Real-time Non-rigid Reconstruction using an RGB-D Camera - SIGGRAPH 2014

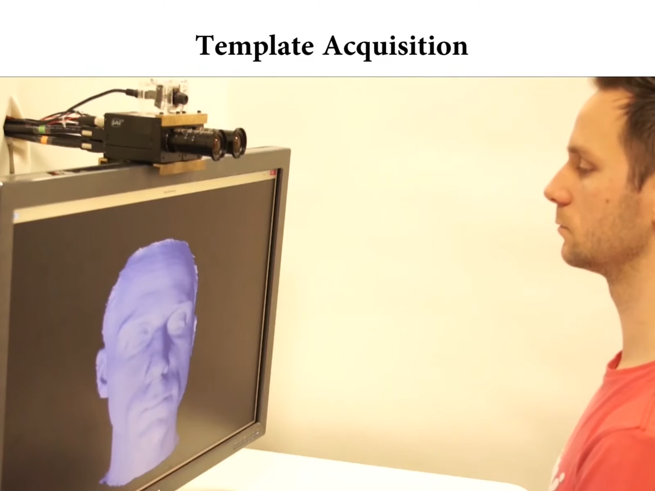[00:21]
Once online template scanning is completed, we're able to capture non-rigid surface deformations. Here we can see how our method directly follows the facial expressions of the target.
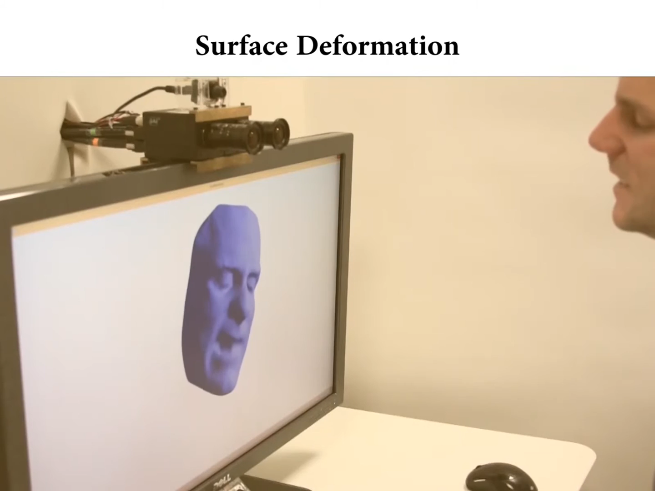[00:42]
Let's have a closer look at the input data. On the left-hand side we see color, depth, and normal input of our real-time scanner. Our approach directly incorporates deformation changes as they are observed by our camera. Since our approach does not rely on future information, our reconstruction is immediate.
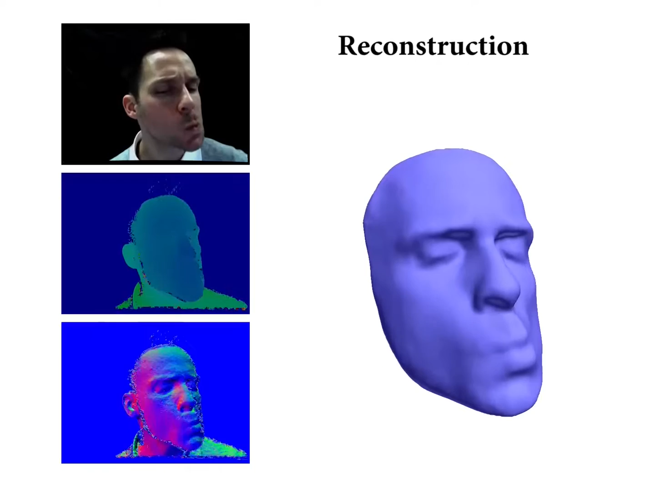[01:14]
Our deformation model is built from scratch for each object in under a minute.
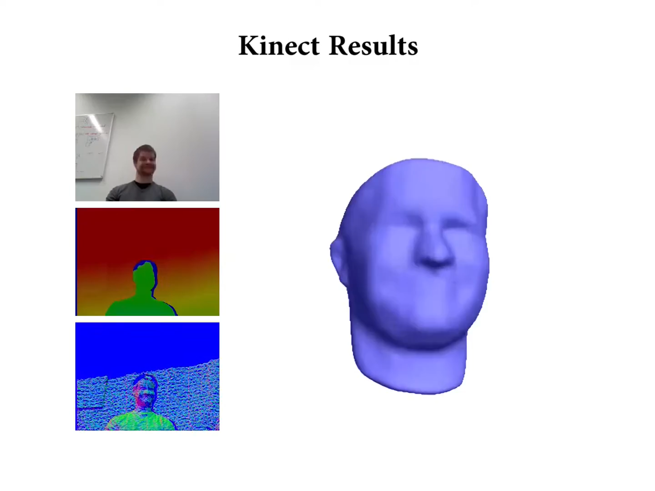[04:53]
While we are still able to track many of the non-rigid changes, the Kinect's low depth resolution prevents us from capturing local surface detail.
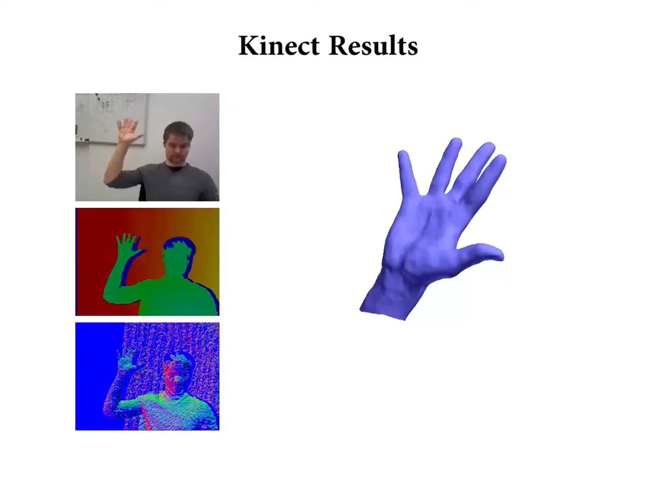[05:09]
Here, we compare our method against a template mesh and sequence of depth images from prior work.
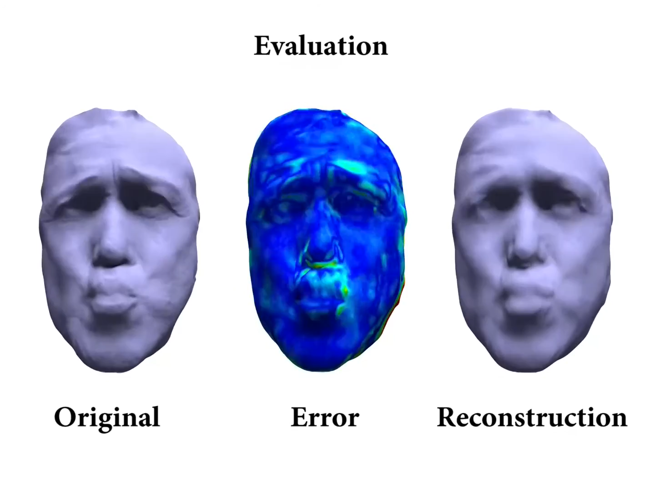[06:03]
In the middle, we show the reconstruction error between the input meshes and our result. In these sequences, we simulate an eight-camera setup for challenging body capture scenarios.
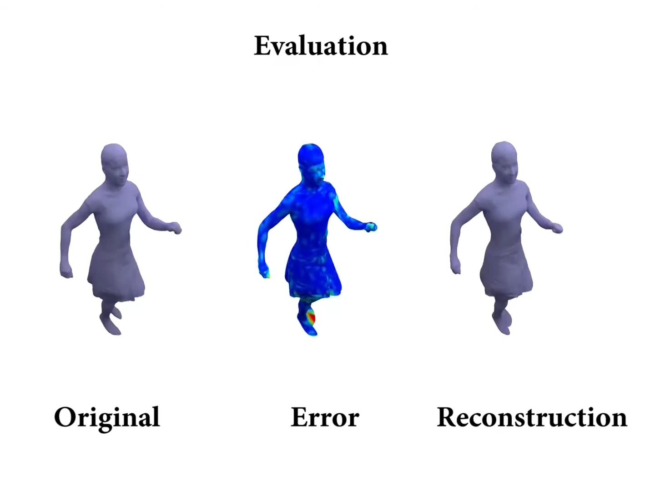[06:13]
Our deformation framework is still able to maintain real-time rates.
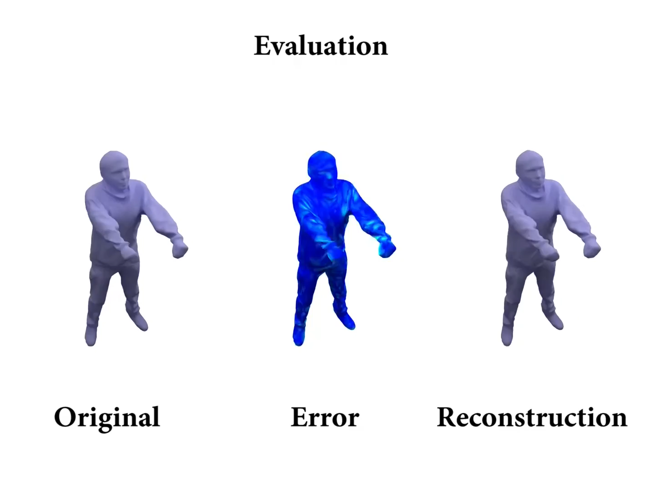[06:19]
Here we visualize the regularization error resulting from local surface deformations.